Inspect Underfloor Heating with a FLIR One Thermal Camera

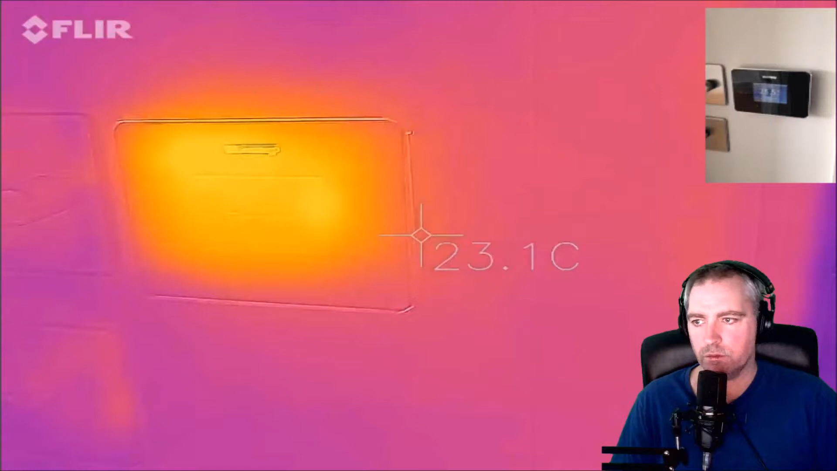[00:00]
On screen: spot 23.1°C
okay I've got a little FLIR 1
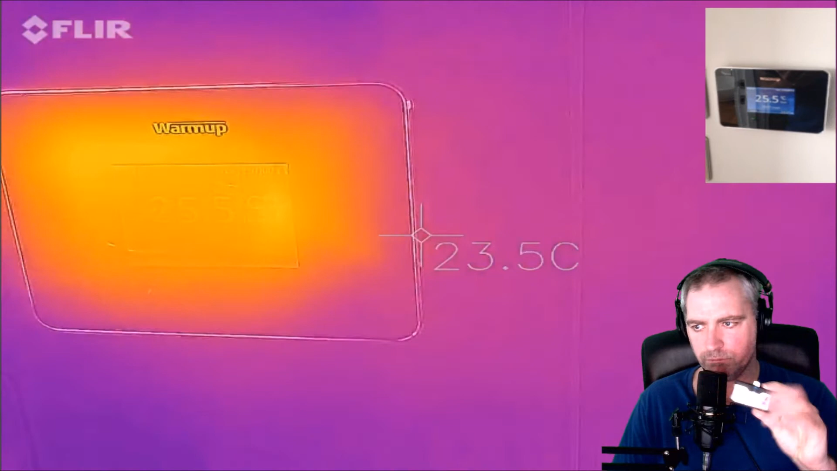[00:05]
On screen: spot 23.5°C
that I put onto my iOS phone
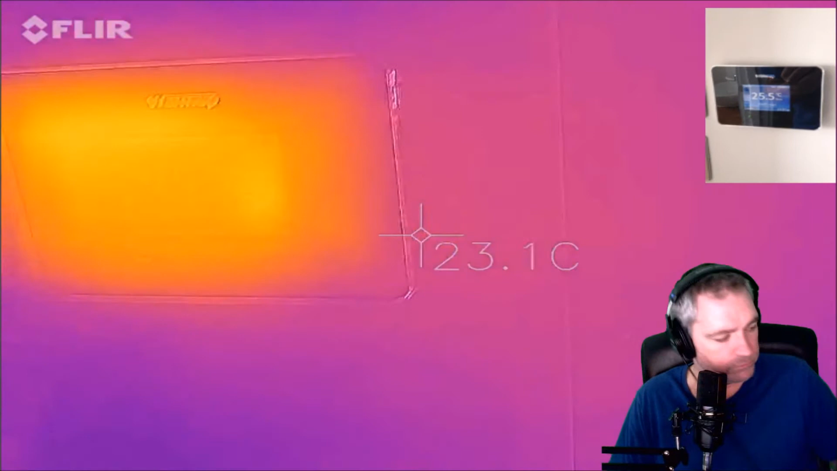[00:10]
On screen: spot 23.1°C
one of those and
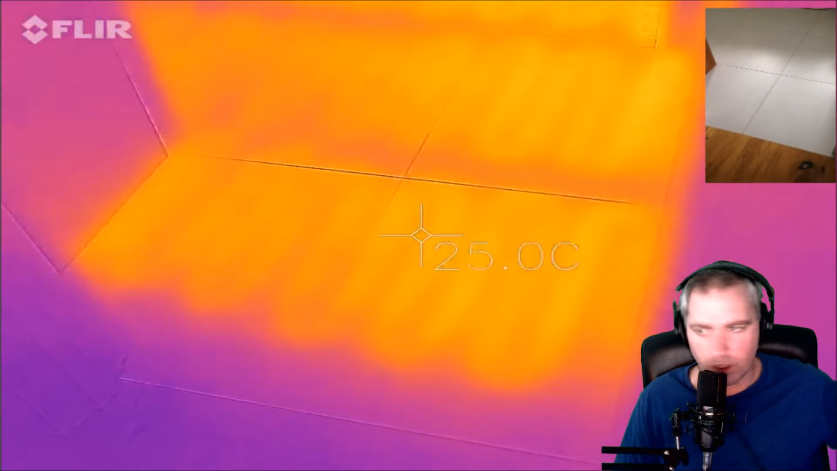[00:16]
On screen: spot 25.0°C
I'm just monitoring my warm-up underfloor
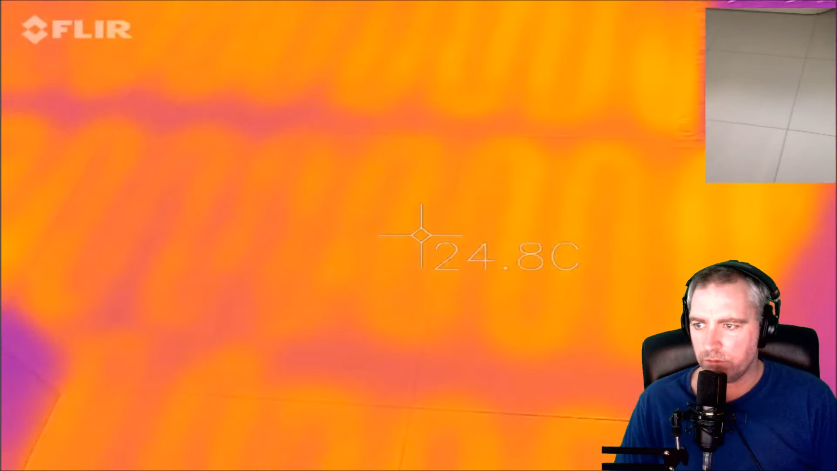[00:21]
On screen: spot 24.8°C
heating and what it looks like and we can see all the the heating element underneath the tiles so you can't normally see that
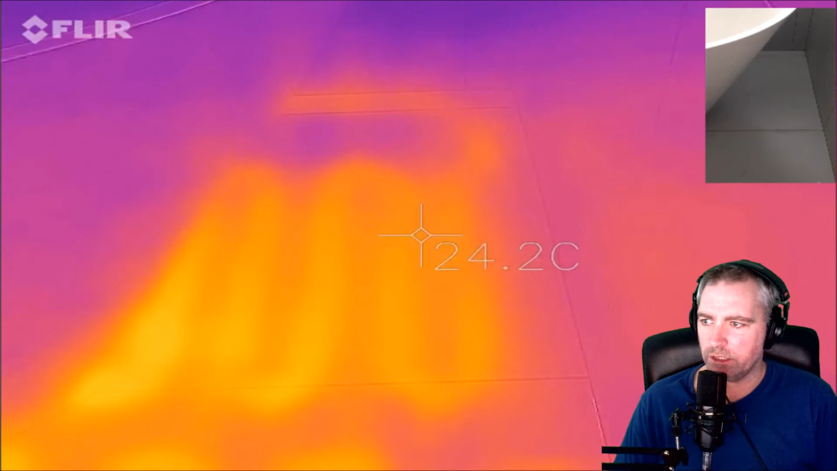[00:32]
On screen: spot 24.2°C
in real life but with the device the FLIR 1 I can it's
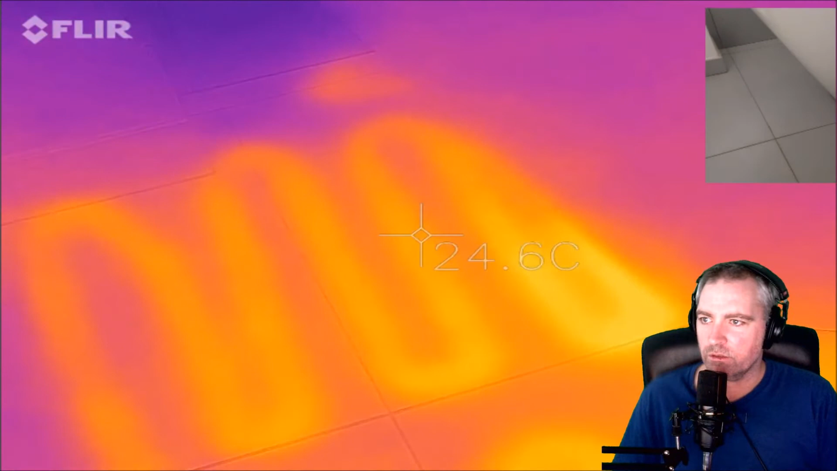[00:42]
On screen: spot 24.6°C
quite cool I can see that it's working up the top right I've got the camera view
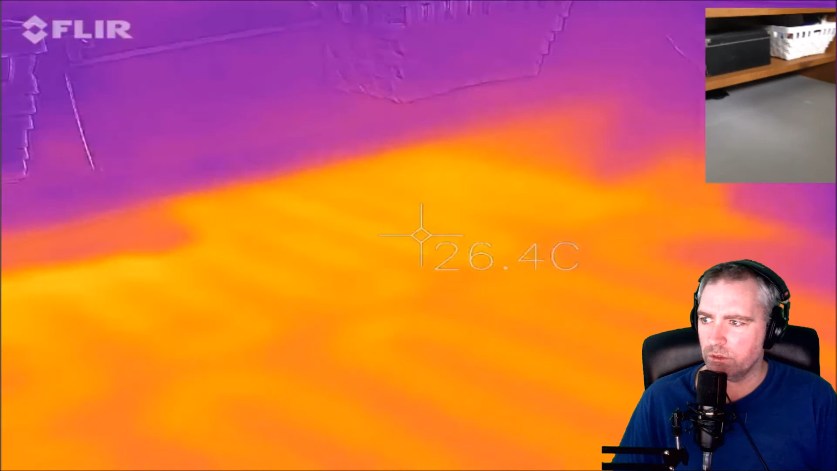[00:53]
On screen: spot 26.4°C
which is normal which is taken using an iPhone 5 and the bottom view is using the FLIR and I use the
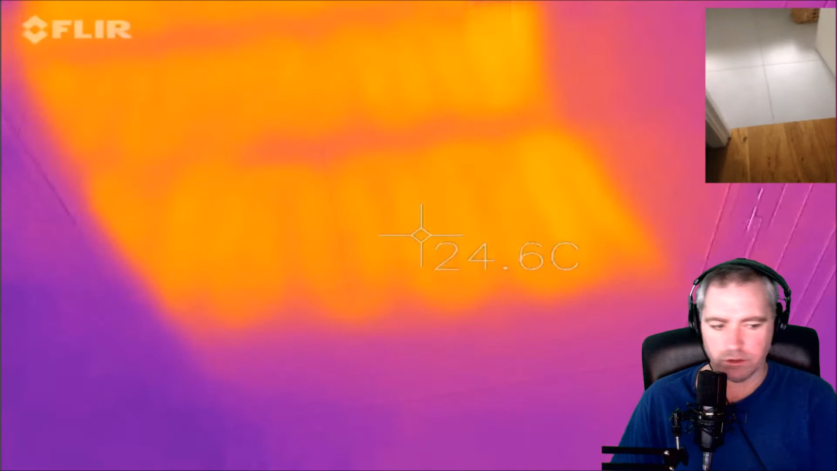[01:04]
On screen: spot 24.6°C
iPhone X a new iPhone for that anyway let's have a closer look at this warm-up panel here I've got the temperature
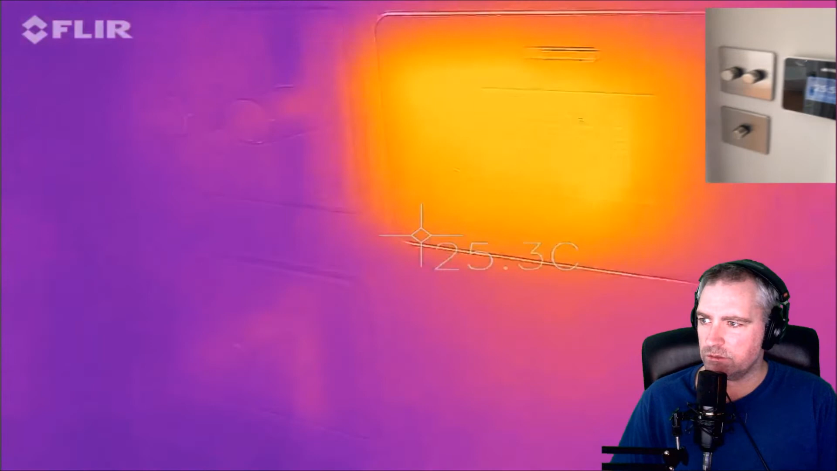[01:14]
On screen: spot 25.3°C
set at 25 it's quite hard to see that and
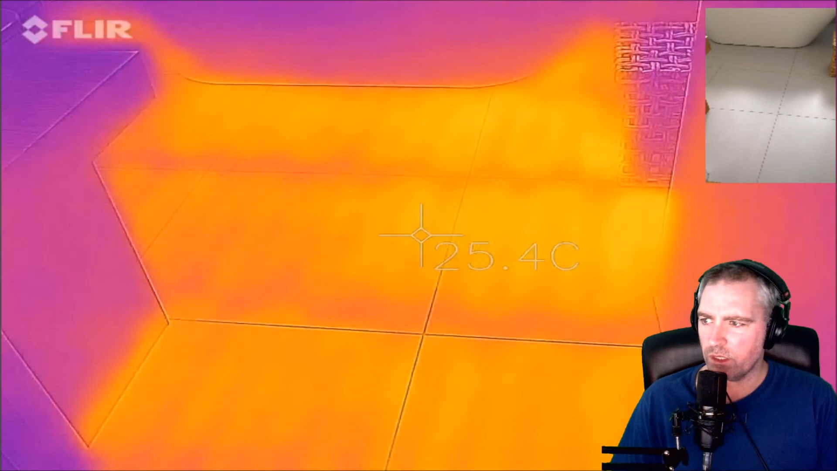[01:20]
On screen: spot 25.4°C
and when I look at the little readout on the FLIR it's about 25 degrees that's pretty cool that works